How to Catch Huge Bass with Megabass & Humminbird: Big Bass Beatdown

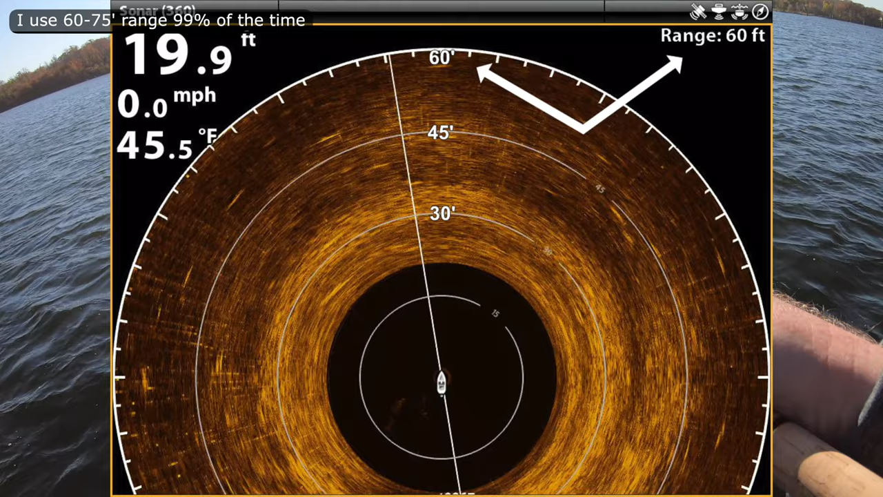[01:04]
On screen: depth 19.9 ft, water 45.5°F, speed 0.0 mph
Once you get used to those rings on your 360 which I have mine at 60 feet it's easy to get used to casting the right distance.
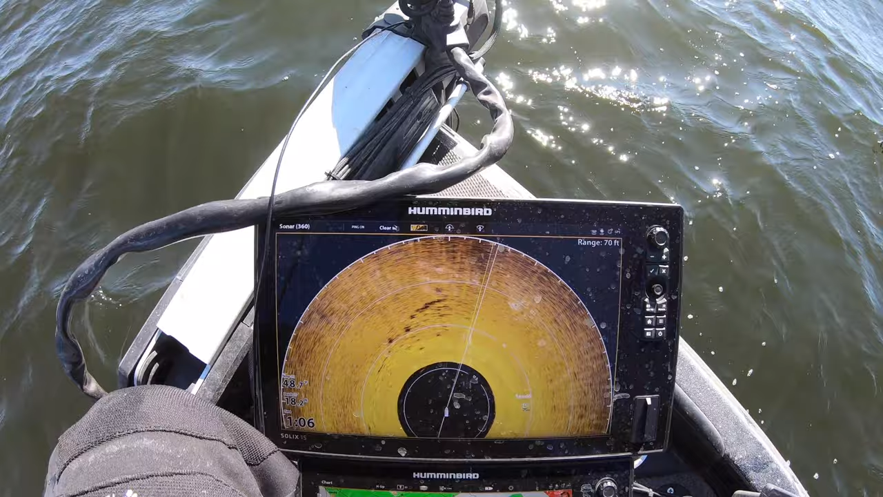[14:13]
It's just a nice little patch of rock. And with the shadow you can tell they stick off the bottom a little ways. And have a nice little ledge there where fish can just hide by them.